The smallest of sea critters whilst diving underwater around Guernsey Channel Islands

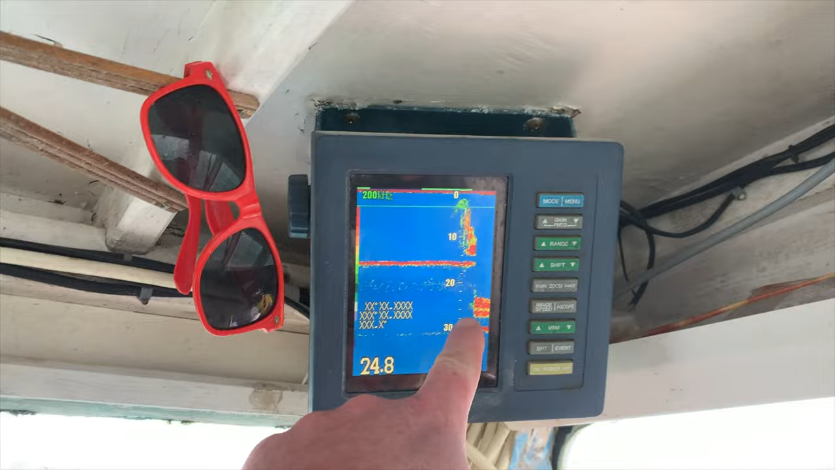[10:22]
Like Matt's in the wreck because we've dropped from 30 metres up to 24, so that's definitely the wreck.
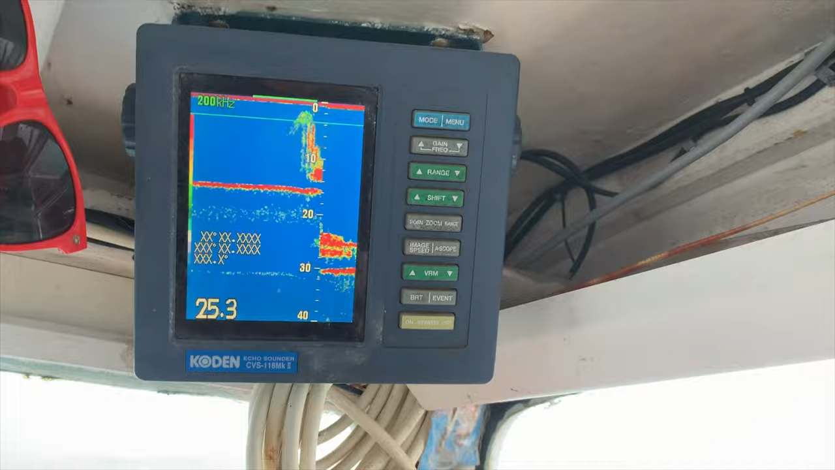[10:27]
So just because it's changed scale, but you can see air bubbles coming off, which is Matt, and this is the shipwreck.